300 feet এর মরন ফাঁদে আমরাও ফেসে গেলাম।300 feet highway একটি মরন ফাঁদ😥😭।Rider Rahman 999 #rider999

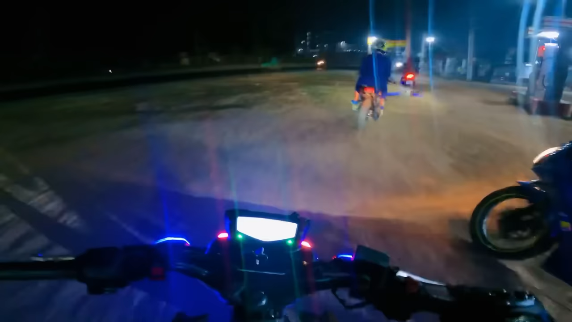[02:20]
গাইজ পাম্পে 20 মিনিটের উপরে খেয়ে দিছে, সবাই ছবি তুলতেছে, যে যার যার মতো কাহিনী করতেছে। তো যাই হোক গাইজ, আল্লাহর নাম নিয়ে বের হয়ে গেলাম।
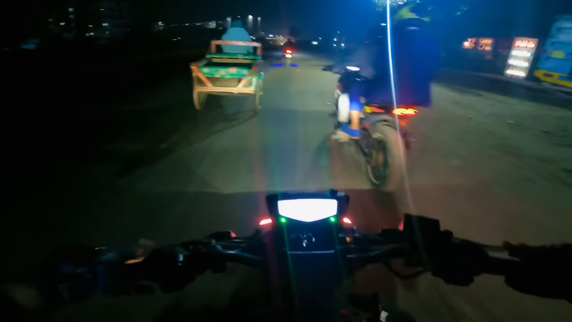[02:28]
আর ওই সামনে যে পালসারটা দেখতেছেন, উনি পালসার নিয়ে না, উনি ভিথিরি নিয়ে যাবে, একজন স্টলা ভিথিরি।
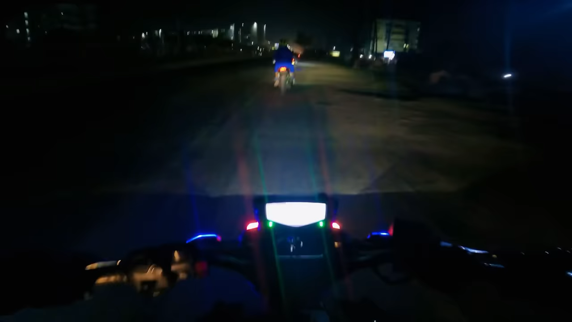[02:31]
তো ওনার সাথে আজকে একটু কূপ হবে 300 ফিট। যে গাইজ আমরা সামনে এক জায়গায় ব্রেক দিছিলাম, ওই জায়গা থেকে আরও 5-6টা বাইক অ্যাড হয়েছে,
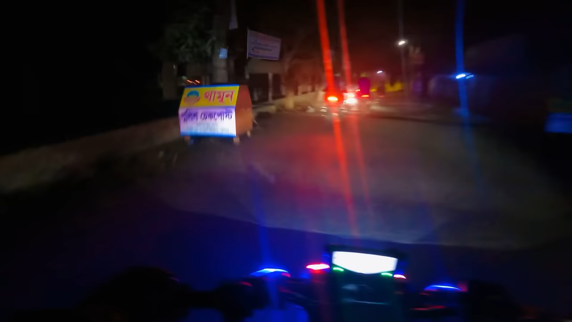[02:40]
আরও সামনের থেকে আরও ধরেন 5-6টা বাইক অ্যাড হবে, প্রায় আমরা 15-20টা বাইক যাবো 300 ফিট। তো যাই হোক, দেখতে পারতেছেন সামনে কী পরিমাণ বাইক, আরও সামনে বাইক আছে, প্লাস আমার পিছনে দেখতে পারতেছেন বাইক। ও ভাই, চেহারা হাঁটি তো দুর্ঘটনা ঘাটি।
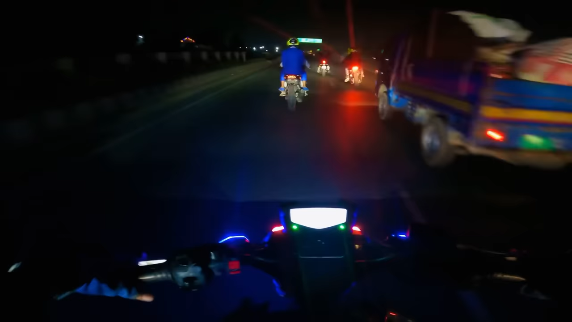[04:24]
তাও আবার যদি হয় রাত্রেবেলা, মানে রাত্রেবেলা প্রচুর ডিস্ট্রিক্ট বাস থাকে। তো যাই হোক, সহায় দেওয়া করবেন যাতে ভালো মতো যাইতে পারি।
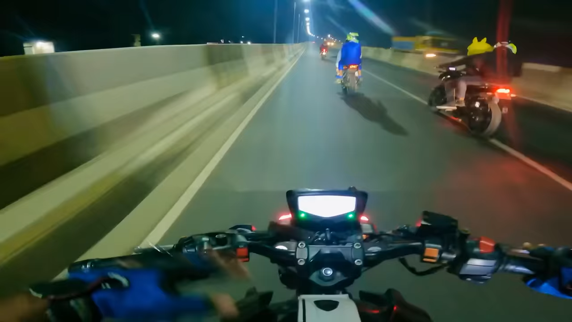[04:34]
তো যাই হোক, ফার্স্ট টাইম গাজীপুর ফ্লাইওভারে উঠলাম, তো রাত্রেবেলা ভাই অনেক ভালো একটা ফিল পাইতেছি। ও বাইরে মনে হইতেছে কি, আমাদের ওই আমাদের হাইটেক যেই ফ্লাইওভারটা আছে না বেঁকা, ওই ফ্লাইওভারটা।
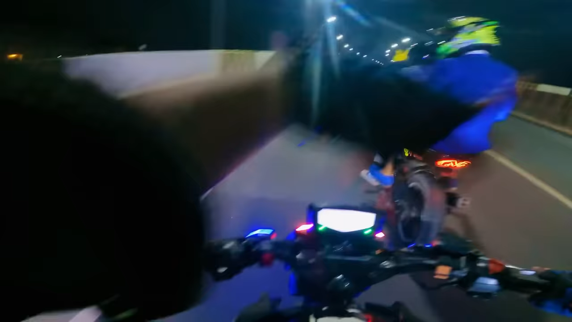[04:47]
গাইজ পিছনে আরও বাইক আছে, তো যাই হোক সবাই রিল্যাক্সে চালাইতেছে, আমরা কয়েকজন সামনাসামনি যাইতেছি। গাইজ জাম নেওয়ার নাম নিছি আর জাম রেডি,
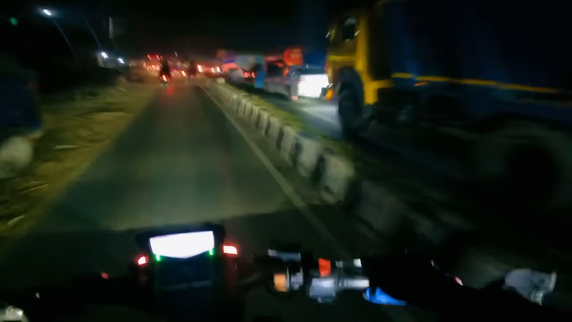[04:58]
দেখতে পারতেছেন ওই রাস্তা অলরেডি ব্লক, আর এই রাস্তা কিছুক্ষণের ভিতরে ব্লক হয়ে যাবে ভাই।
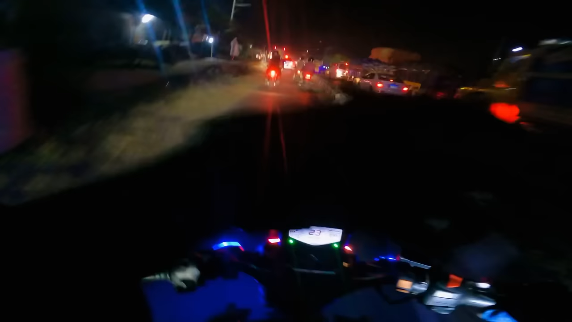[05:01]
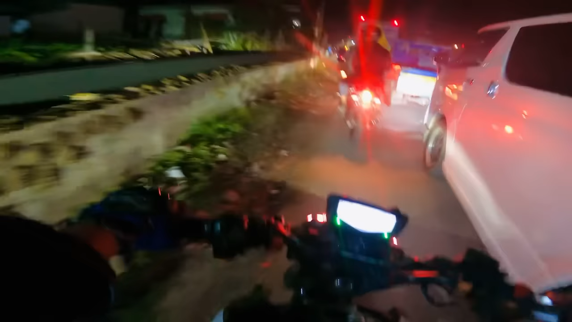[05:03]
গাইস সবচেয়ে অপছন্দের যে জিনিসটা সেটা হলো জ্যাম। আর দেখতে পাচ্ছেন প্রত্যেকটা বাস, প্রত্যেকটা মাইক্রোবাস, বড় বাস, শর্ট বাস, মাইক্রোবাস,
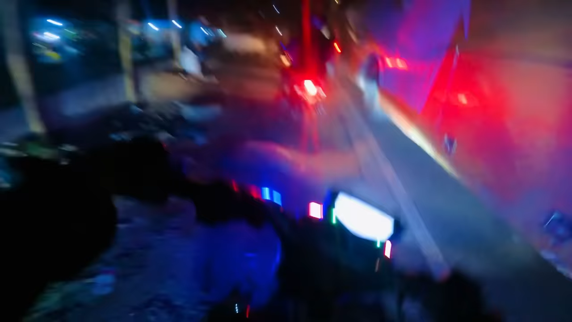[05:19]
একটু উলুরতেছে না, আমরা একটু চিপা চুপা দেখালে বাইরে হইতেছি। গাইস এমনি করে যে পর্যন্ত যাইতে পারি যাইতে থাকি। গাইস জামের ভিতর দিয়ে চালানোর কিন্তু একটা মজা আছে, ওনারা মাঝখান দিয়ে আমি সাইড দিয়া।
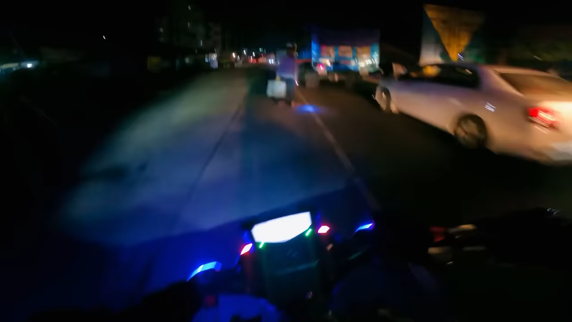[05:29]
এই মামু মানে আলাদা রকম একটা ফিল পাইতেছি।
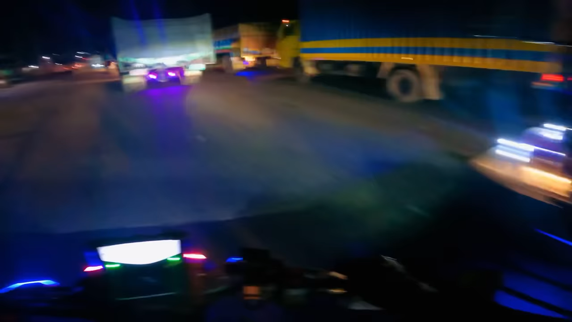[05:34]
আমি চিন্তা ভাবনা করছি আমি ভিতরে ঢুকবো, কারণ ভিতর দিয়ে ওনারা অনেক মজা করে চালাইতেছে ভাই।
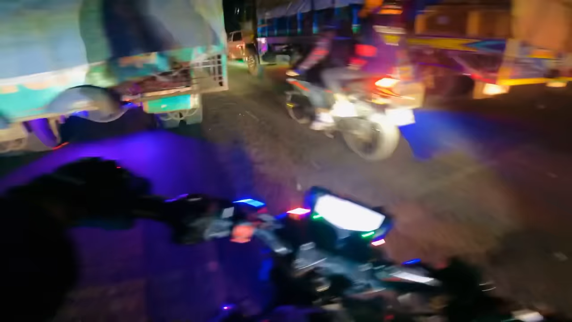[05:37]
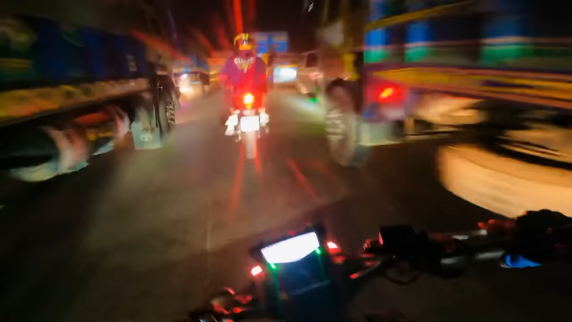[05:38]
মজা সাজা হয়ে গেছে গা, এই সাইড দিয়ে বাইরে আমি।